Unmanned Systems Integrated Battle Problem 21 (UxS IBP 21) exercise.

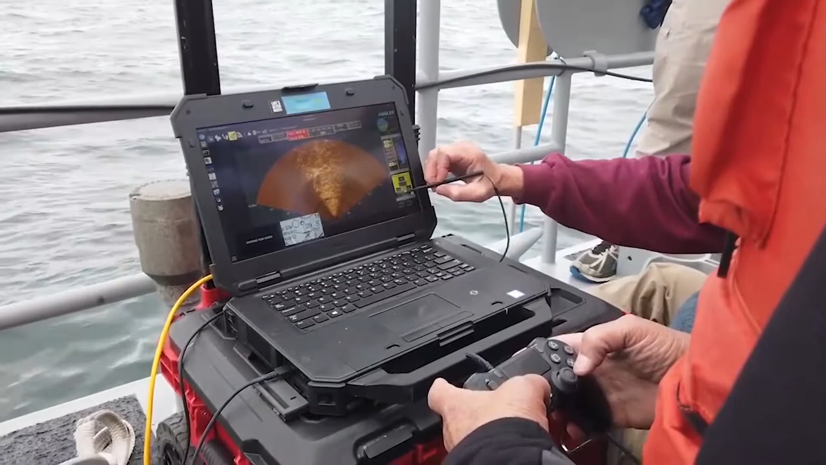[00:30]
I'm on the bottom. I have to know. I'm on the bottom. Got it. I'm on the bottom.